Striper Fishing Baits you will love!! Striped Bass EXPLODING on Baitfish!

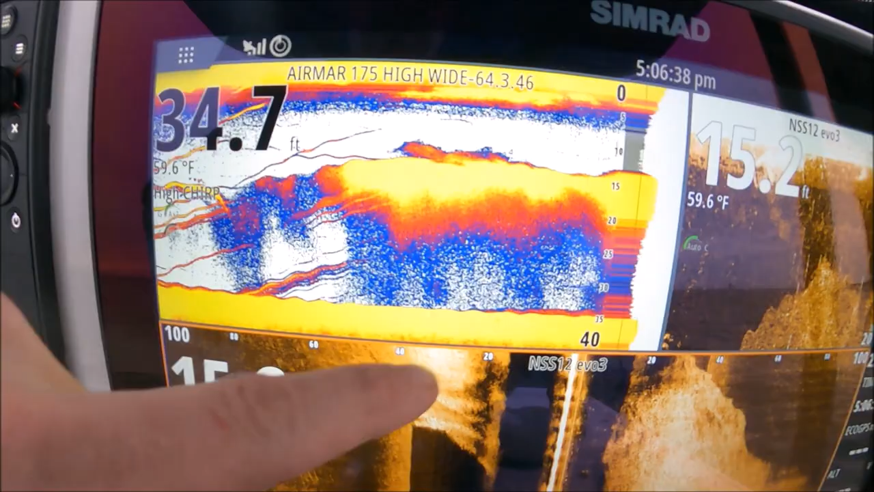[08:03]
On screen: water 59.6°F
very hazy, that is usually tiny bait.
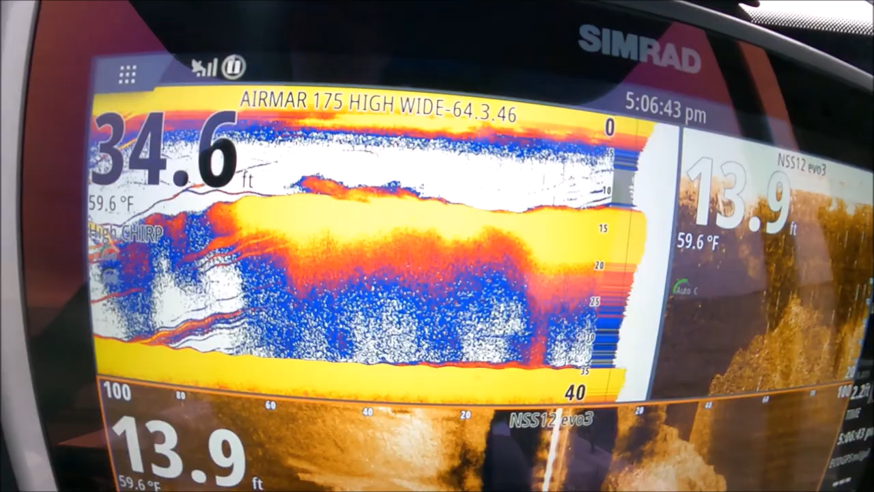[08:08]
On screen: water 59.6°F
It looks like one solid mass. See how it looks like almost one solid mass?
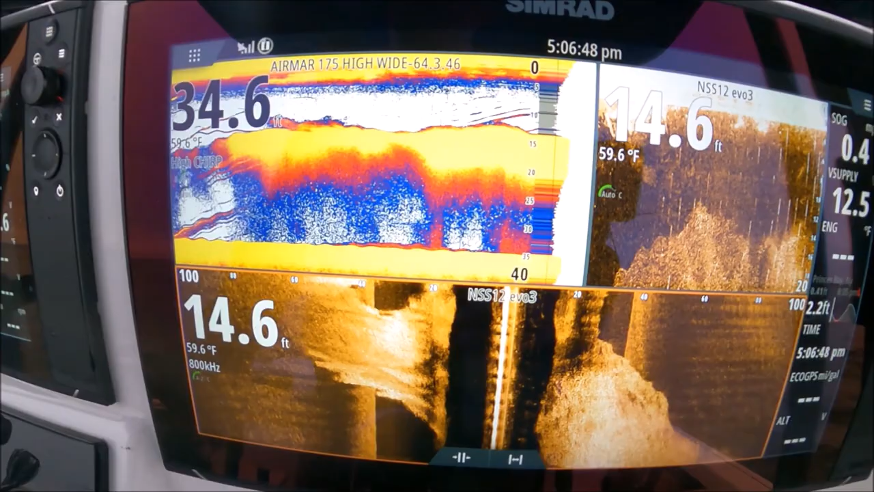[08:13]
On screen: water 59.6°F
And we mark the bigger adult menhaden. You see more individual marks.
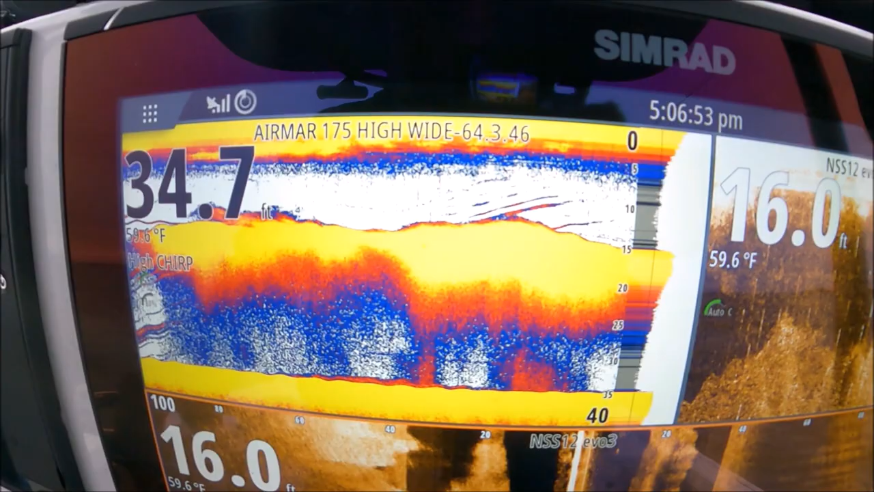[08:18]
When you see this, you know it's either yearling bait, you know, butterbean, if you're in freshwater,
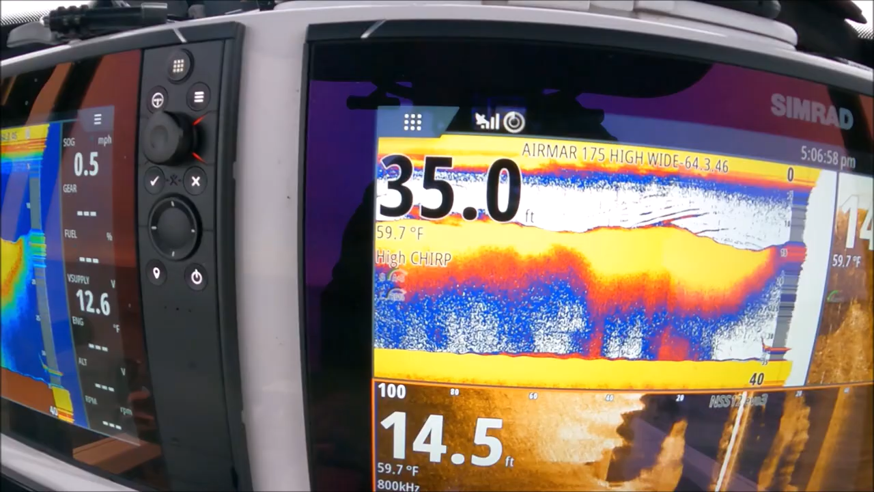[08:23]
On screen: water 59.7°F
butterbean shad, redfins, and saltwater,
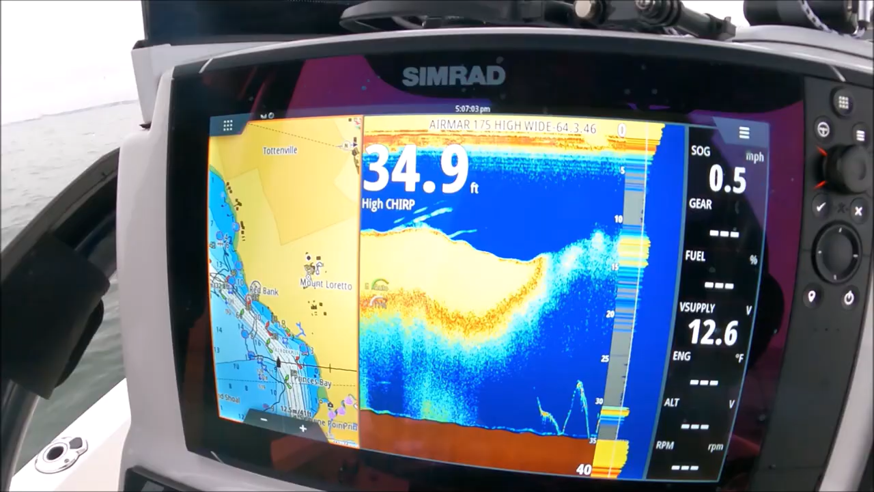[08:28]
On screen: depth 34.9 ft, speed 0.5 mph
could be spearing or sand eels or yearling bunker, peanut bunker.
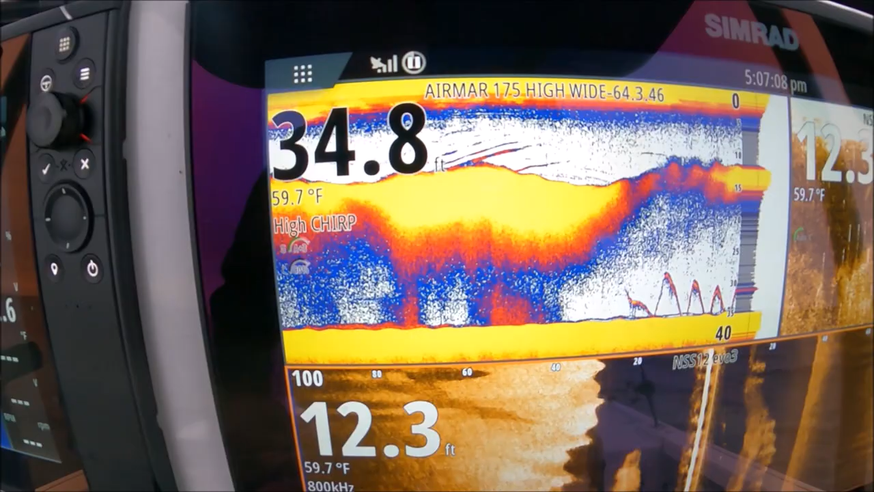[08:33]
On screen: water 59.7°F
So if you see them tight like that, tight clouds, use smaller baits.